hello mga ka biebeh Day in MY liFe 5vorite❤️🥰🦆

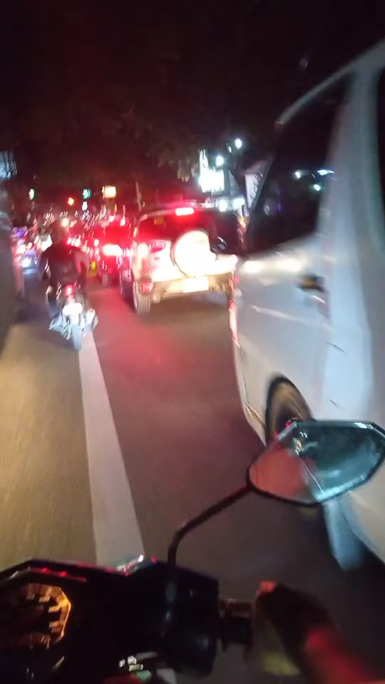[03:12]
Ayan, go-go na kami. Medyo traffic dito sa Pantok. Ayan. Pero, no worries. Dahil, saglit lang naman yung traffic. Ayan. So, bibili pala kami ng ulam.